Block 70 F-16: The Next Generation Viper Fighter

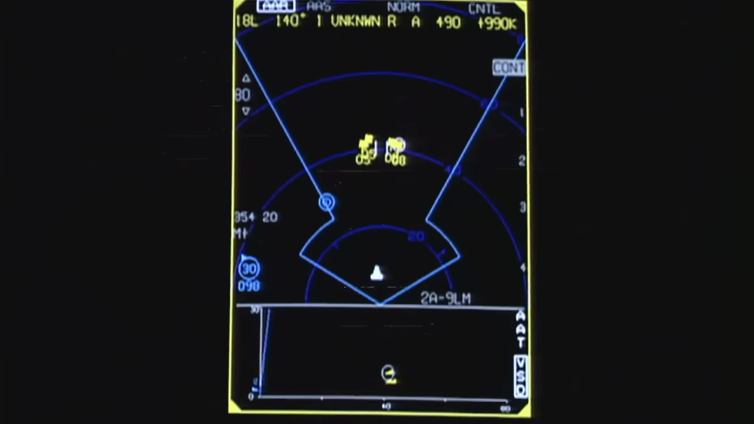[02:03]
The APG-83 radar gives F-16's 5th generation radar capabilities, since it uses hardware and software commonality found in both the F-22 Raptor and F-35 Lightning radars.